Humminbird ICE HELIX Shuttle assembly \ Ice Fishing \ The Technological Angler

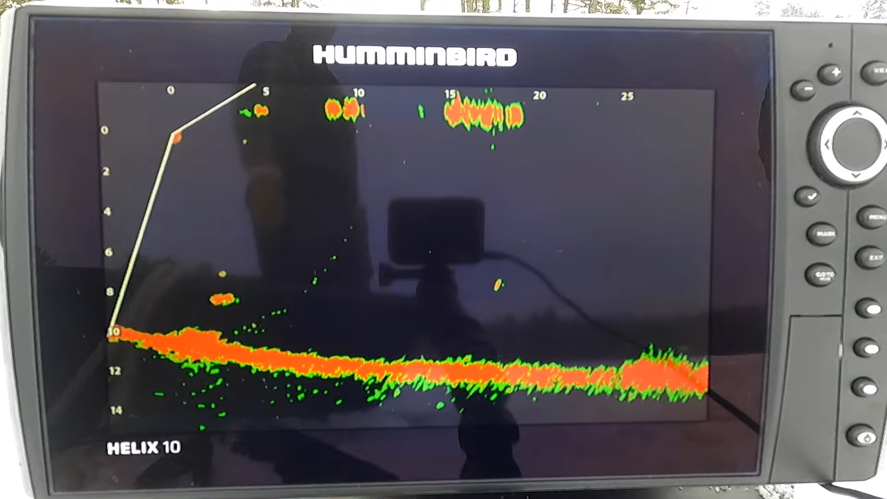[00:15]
A central component of every ice angler's arsenal is a powerful
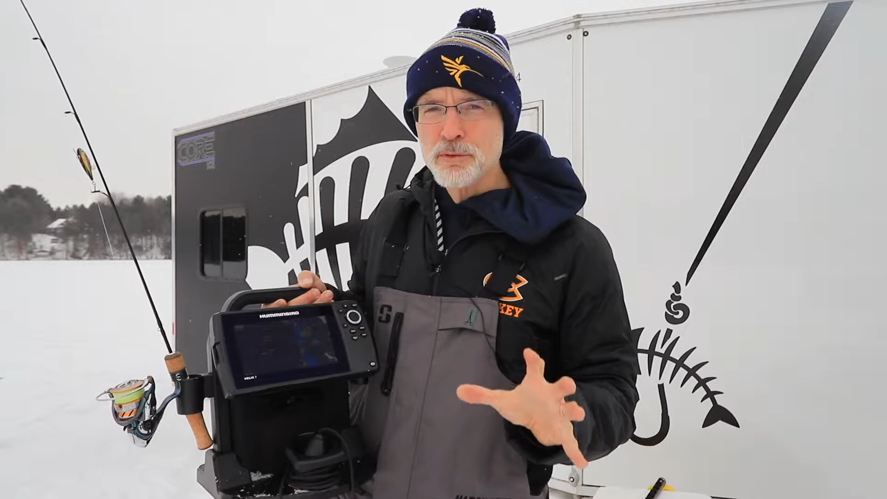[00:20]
chirp sonar GPS unit like this Humminbird Helix 7.
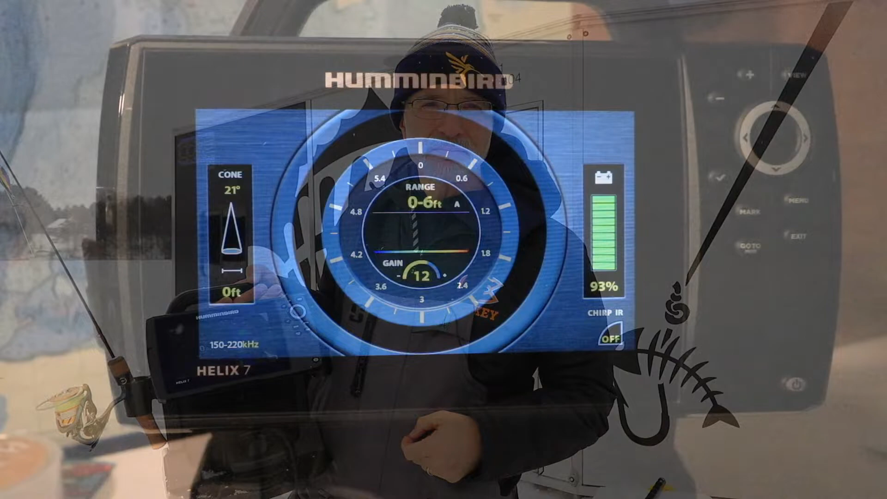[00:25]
Humminbird has just introduced a brand new shuttle that makes the entire Helix
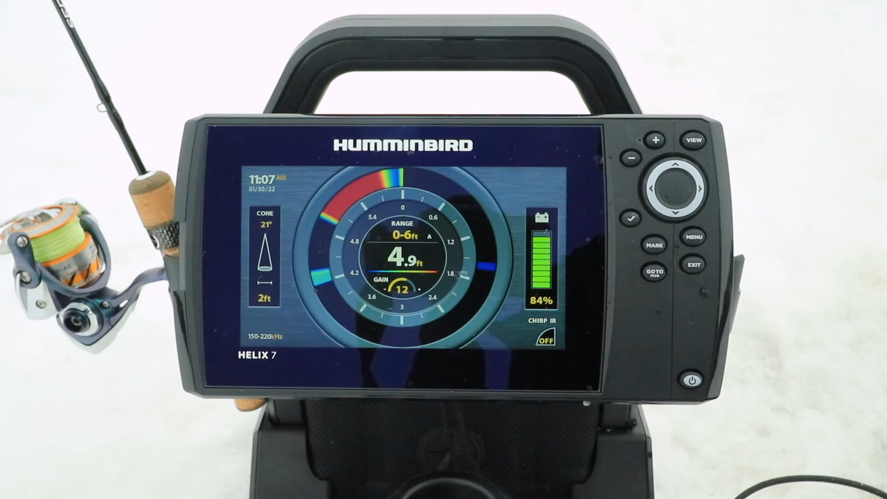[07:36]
On screen: depth 4.9 ft
No matter which technological advances you depend on your Humminbird Helix 7 provides you with an array of portable,